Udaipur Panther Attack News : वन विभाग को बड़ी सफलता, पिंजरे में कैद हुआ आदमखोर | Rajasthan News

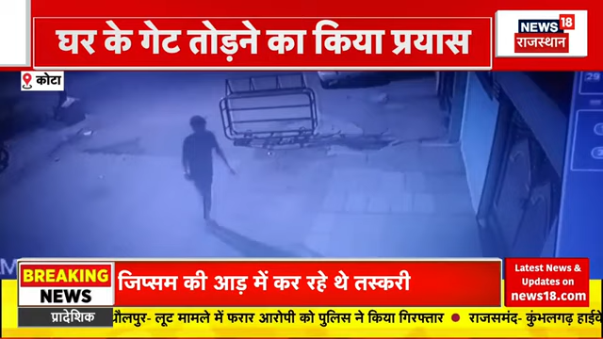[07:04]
बाइक सबार बदमाशों ने जम कर उतपात मचाया है बदमाशों ने घर के दर्वाजों को श्रतिग्रस करन CCTV में कैद हो गई है वारदात के बाद
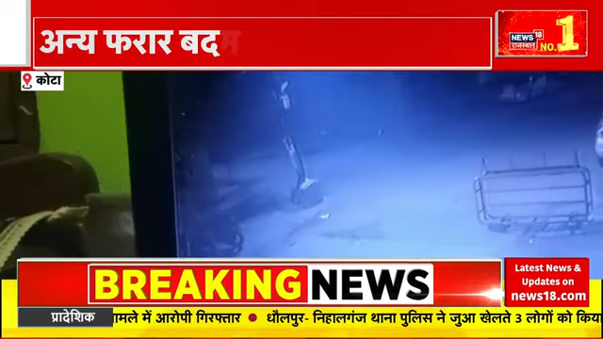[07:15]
पोलिस ने एक बदमाश को गिरखतार किया है अलाकि अन्या बदमाश मौके से फरार हो गए वहीं वारदात